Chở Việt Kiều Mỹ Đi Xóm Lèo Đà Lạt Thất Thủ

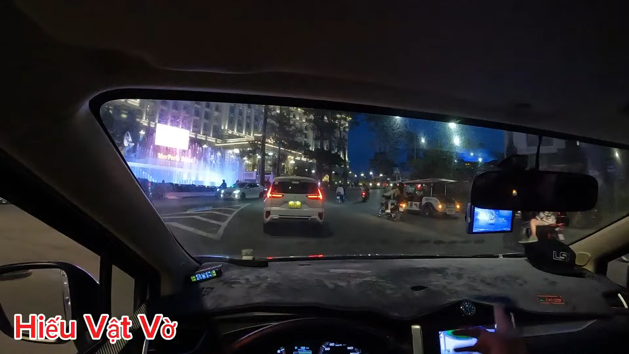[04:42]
Mấy ông xe điện này đi giỏi lắm, chỗ nào cũng lách được. Hôm nay là thành phố Đà Lạt thất thủ các bạn, và những cái dịp ngày lễ hoặc ngày Tết thì kinh khủng lắm. Còn sầu rồi, bín người nào nào.
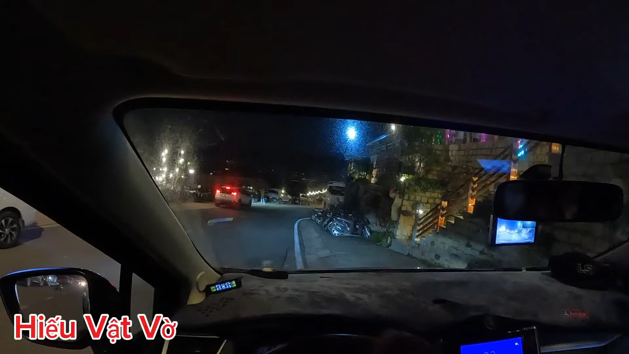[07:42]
Đúng quán này không? Em bọn em xem đúng đúng điểm check-in chưa? Để anh tìm chỗ để xe. Ôi ôi, đúng là Đà Lạt những ngày hôm nay các bạn ạ.